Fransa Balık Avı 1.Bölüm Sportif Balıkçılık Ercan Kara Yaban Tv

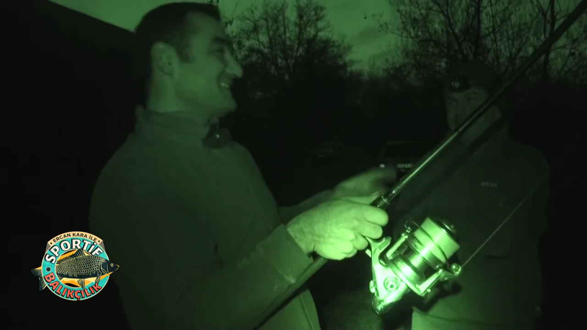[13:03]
Hatta içimde de dedim ki inşallah dedim balık tutulmaz da dedim güzelce karnımızı doyururuz dedim. Çünkü fırsatımız yoktu yani ikindin biraz geçe kaldık yani balıklar yüzünden. Yani öbürlerine bakınca biraz hareketçi, biraz büyüye benziyor. Çünkü çok hareket etmiyor yani. Kendisi sadece geliyor yani dolaşıyor balık. Genelde küçükler hareket manevraları çok hızlı. Biraz daha hızlı olduğu için oltanın ucundan hissedebiliyorsunuz yani. Olta tık tık tık yaparsa yani küçük balıktır yani. Şu anda yapmıyor yani hiç.
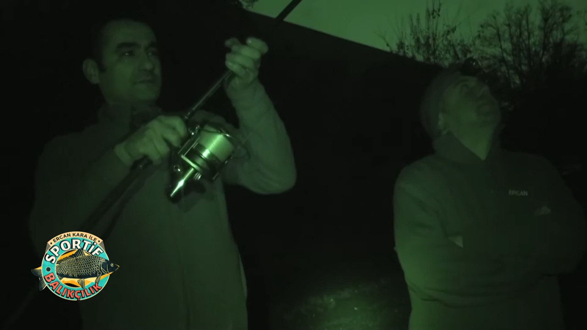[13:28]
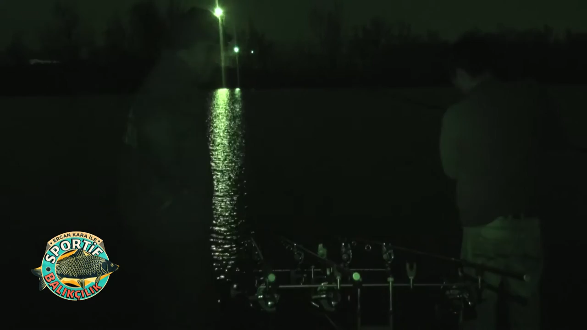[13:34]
Evet arkadaşlar,
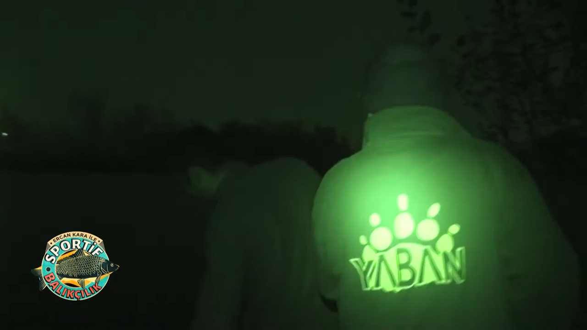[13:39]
Abdullah arkadaşımız mangalını da meşgul olunca o balığı sen çıkar diye biz Abdullah aldık. Kardeşim de dönmeyeceğiz.
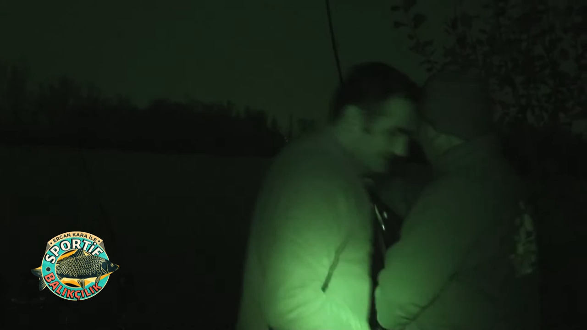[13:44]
Balığı çıkar. Oltayı kaldırdım abi, alttan geçebilirsin abi.
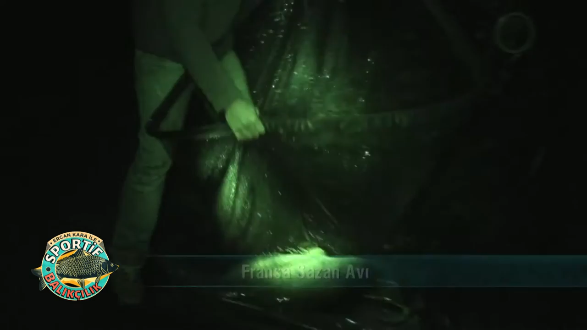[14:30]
güzel, süper. Bu daha güzelmiş abi. Renge bak ya, bayılıyorum ben bu renge.
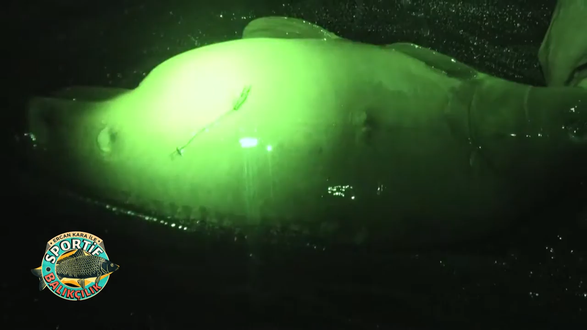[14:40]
Renkleri çok güzel ya. Biraz işte dış sezonuna geldiği için tam renkleri biraz daha dönük yani şu anda. Evet, lan sanki. Tam rengindeler yani.